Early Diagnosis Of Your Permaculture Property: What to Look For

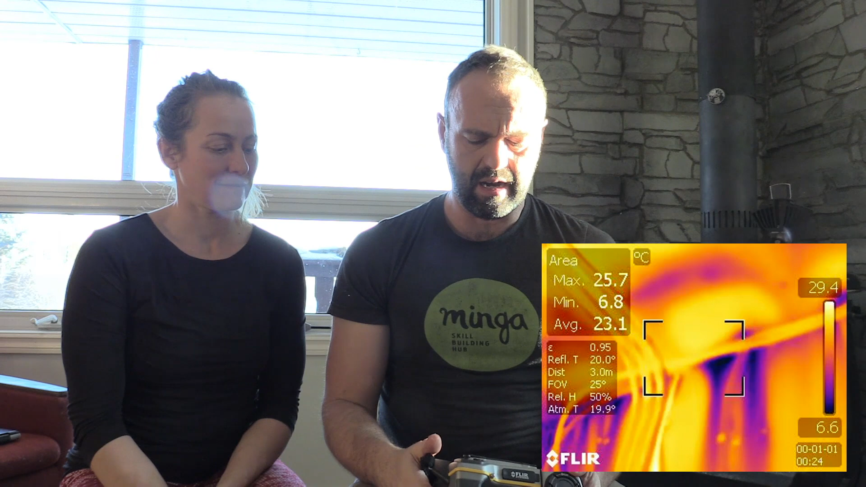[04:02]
On screen: max 25.7°C, min 6.8°C, scale top 29.4°C, scale bottom 6.6°C
And this allows you to figure out kind of where the weak spots are in the house. And so typically what you do when you're using a camera like this is we set up a blower air door test.
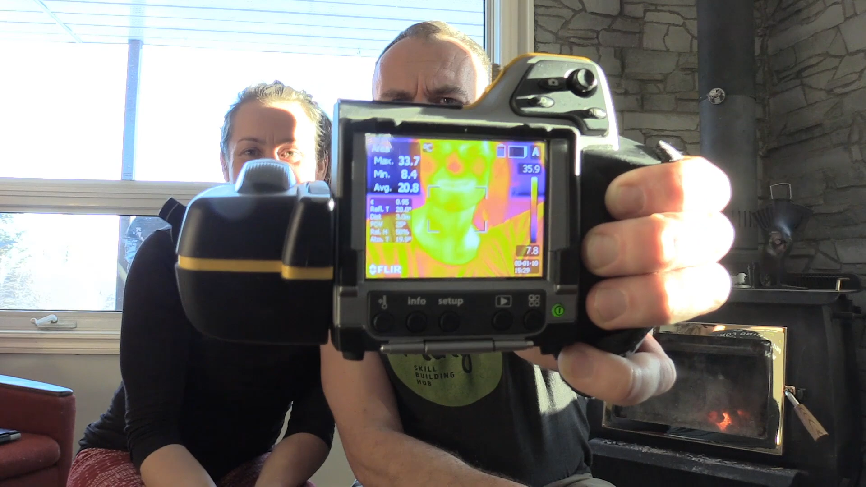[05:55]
So you can see that she's really hot.
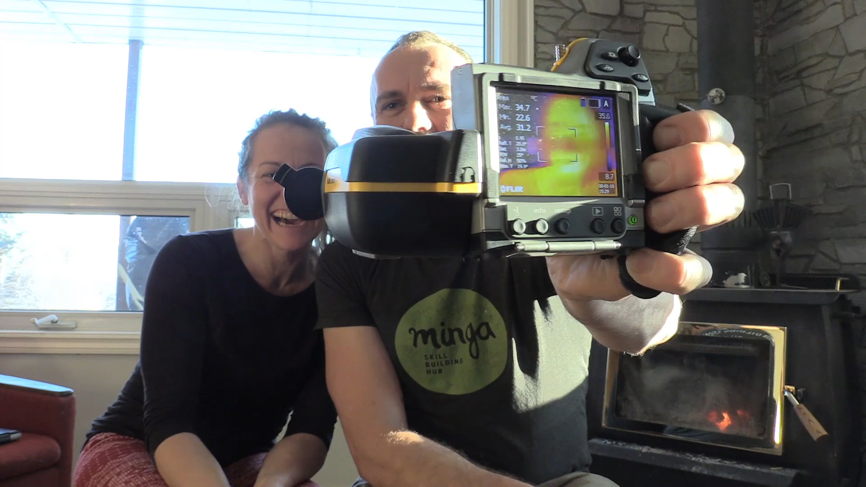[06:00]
And then the window behind us and it really just picks up on the heat of different surfaces.